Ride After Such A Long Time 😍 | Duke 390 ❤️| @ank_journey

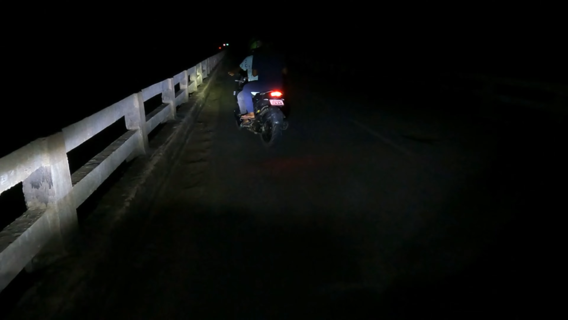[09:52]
इट्स टू लेट ब्रो, नीचे पूरा पानी का सीन है भाई और आपको नज़र नहीं आ रहा होगा।